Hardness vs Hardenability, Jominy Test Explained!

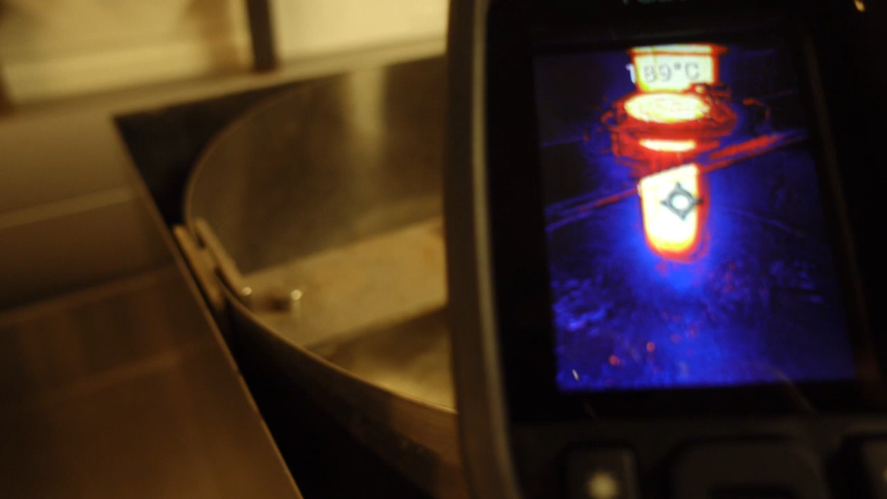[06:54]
The thermal camera doesn't really show a whole heck of a lot.
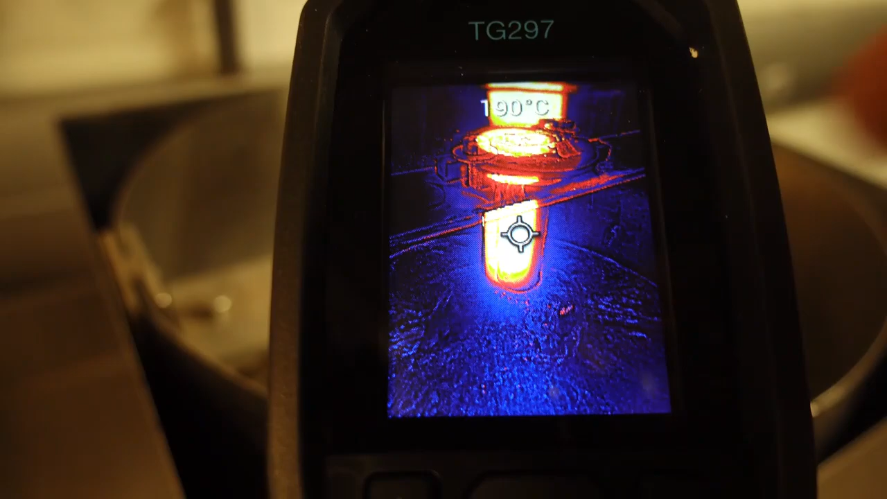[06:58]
It shows our sample still being extremely hot.
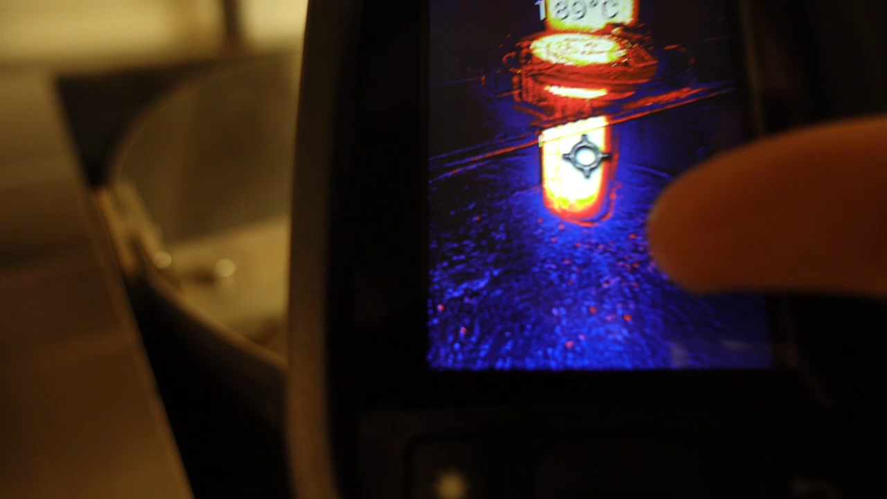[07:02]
And down below, you don't really already see anything because, well, it's not hot anymore. The bottom of the sample is essentially already down to the temperature of the water.